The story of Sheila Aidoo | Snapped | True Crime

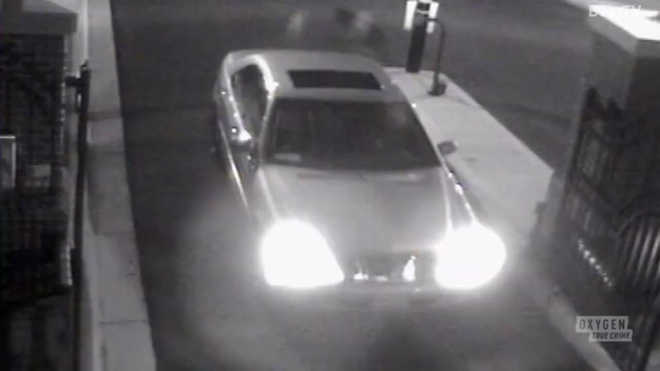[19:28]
Eunice's car was spotted leaving on the video.
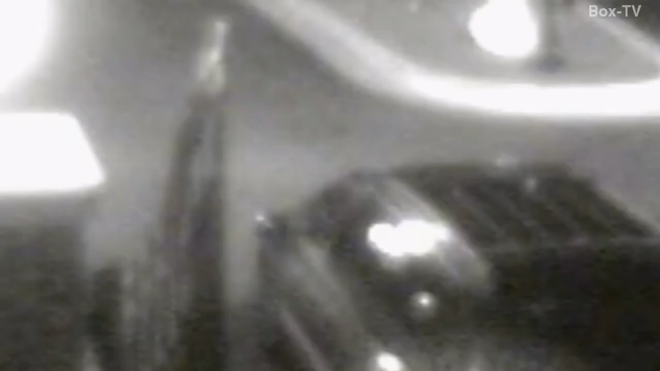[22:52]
So it was clearly an attempt to make sure that no one could figure out whose van this was.
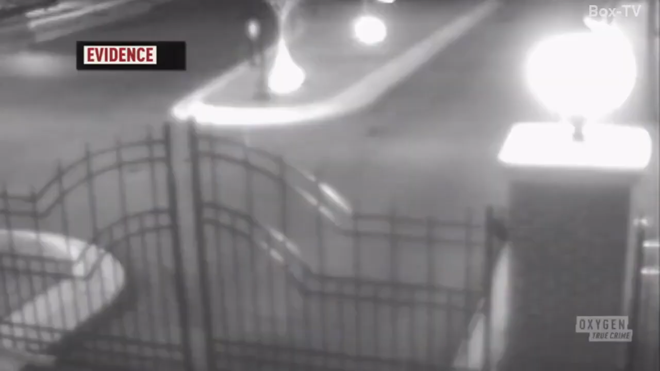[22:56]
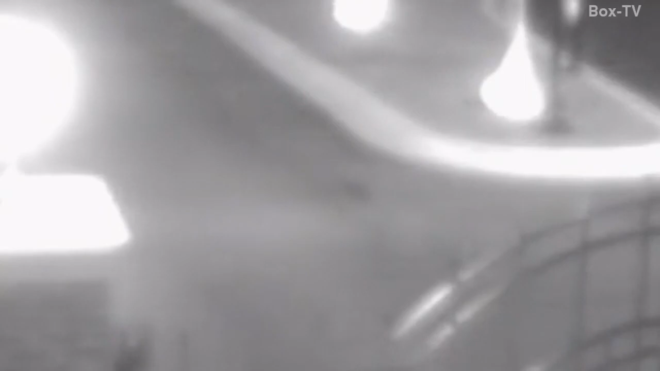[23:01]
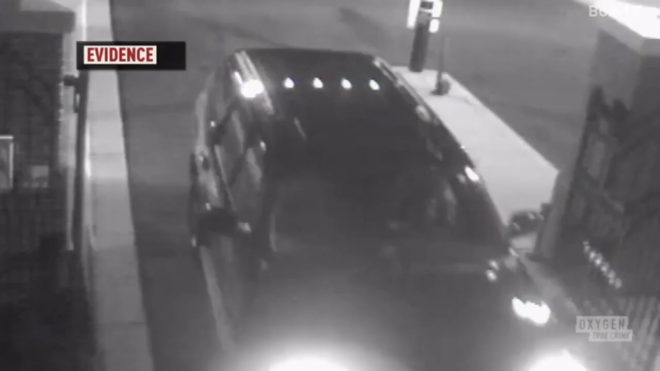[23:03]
The dark van then leaves just minutes later. Nearly 2 hours later, at 7:47 p.m., cameras capture Eunice Baugh pulling into the community.
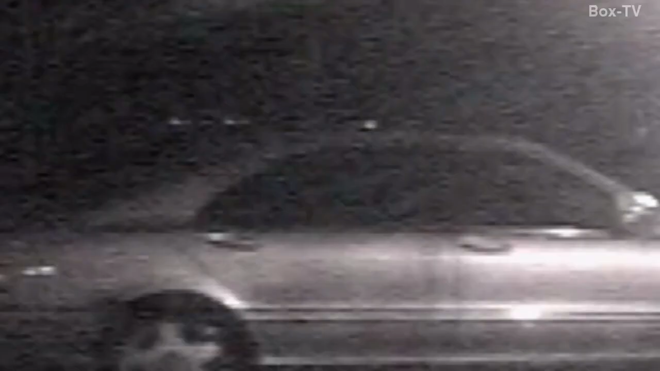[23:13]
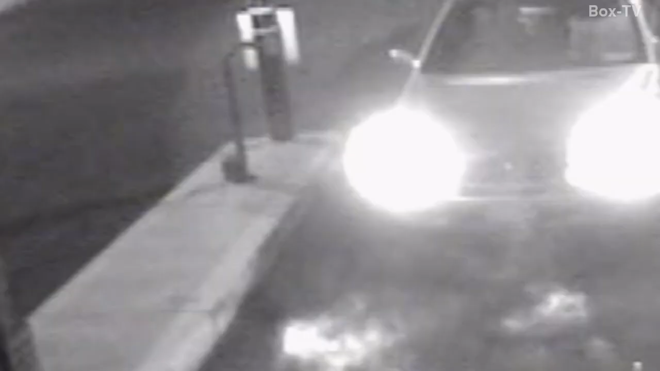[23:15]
When Eunice Baugh came through the gate, we then kind of were able to deduct that she was the first one to arrive home.
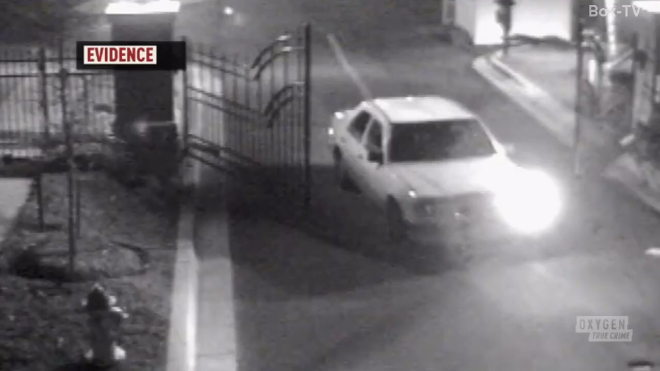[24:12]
On that date, the car that entered did not have its plates blacked out.